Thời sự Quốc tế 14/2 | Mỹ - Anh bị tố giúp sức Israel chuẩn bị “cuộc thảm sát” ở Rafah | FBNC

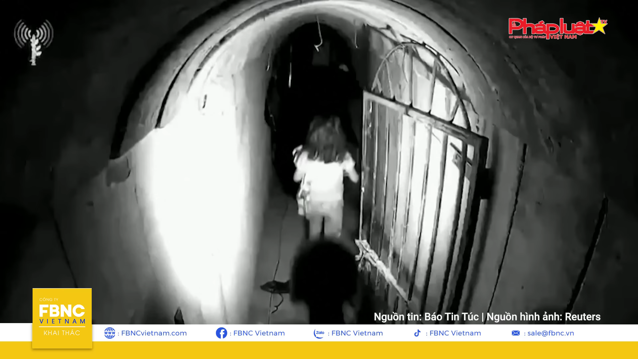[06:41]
Đoạn video được ghi lại bởi camera an ninh nằm trong số những đoạn video mà IDF có được kể từ khi xung đột Israel Hamas bùng nổ vào ngày 7 tháng 10 năm 2023 cho thấy một người đàn ông dẫn một phụ nữ,